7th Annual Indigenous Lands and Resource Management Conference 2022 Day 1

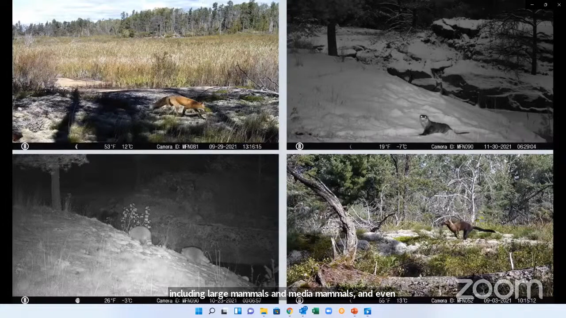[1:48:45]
And even though we're aiming for medium to large mammals,
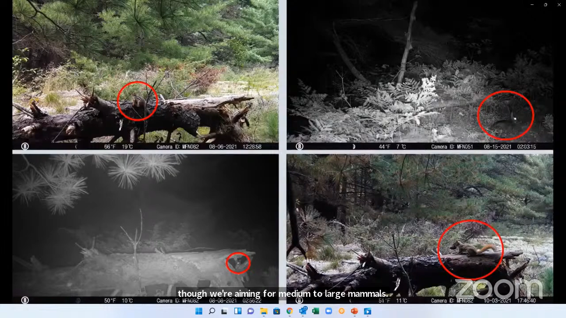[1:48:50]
this hasn't stopped us from finding non-target animals like small mammals and a whole lot of birds.